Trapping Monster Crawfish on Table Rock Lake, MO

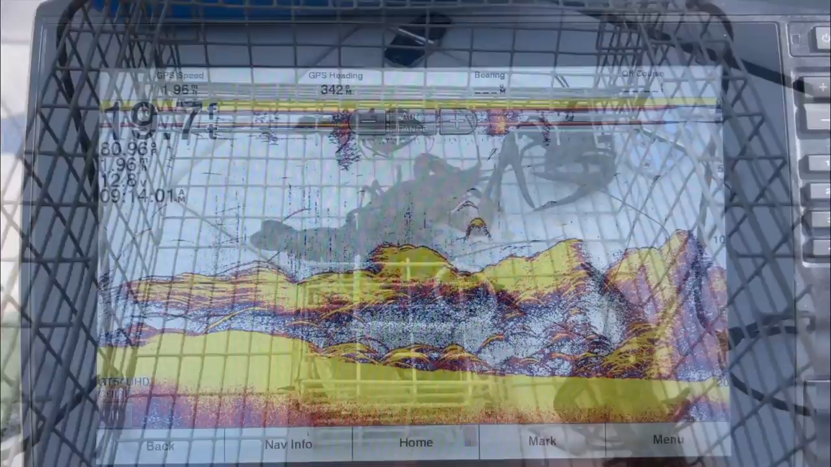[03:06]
Look at the amount of shad back in here that is freaking crazy I'll throw my net here in a little bit.